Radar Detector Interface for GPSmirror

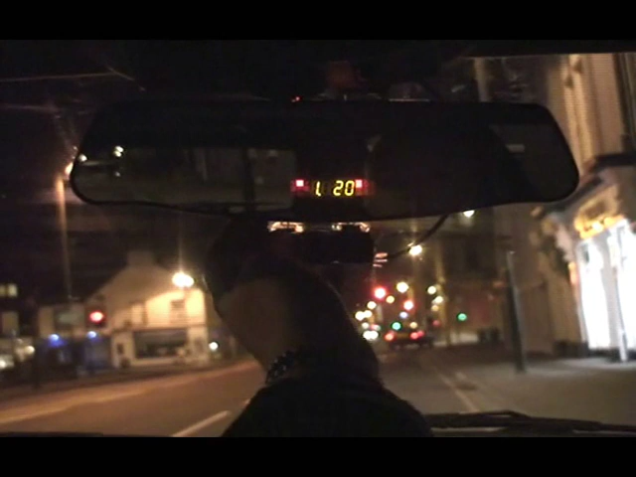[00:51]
Most users will keep the threshold about 35 miles per hour. So you filter out all the junk alerts when you're driving at lower speeds in town or in car parks, when you don't need the detector anyway.
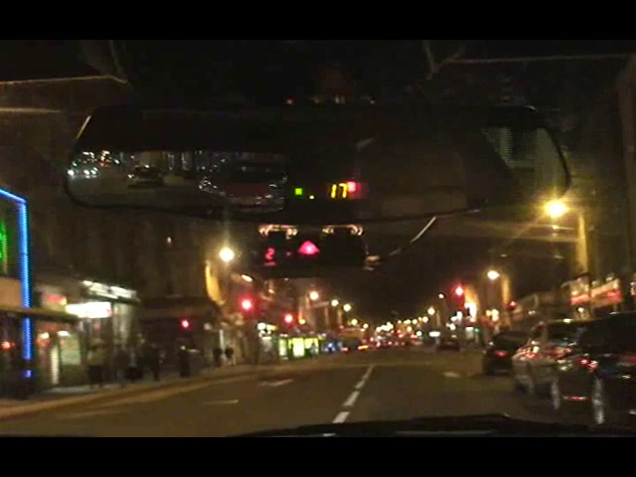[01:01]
Drive slower than this threshold and the mirror mutes the alert. Drive faster and you'll hear them. Okay, we have the yellow K-band alert going. You can see that there's, that's picking up five automatic door openers here. The radar signal is all coming from ahead. If we turn up the volume on the V1, you'll hear the alarm.
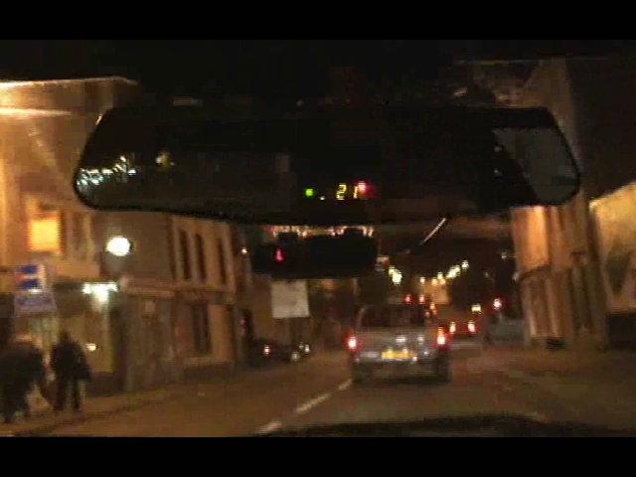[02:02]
This radar detector interface is an optional extra for the mirror.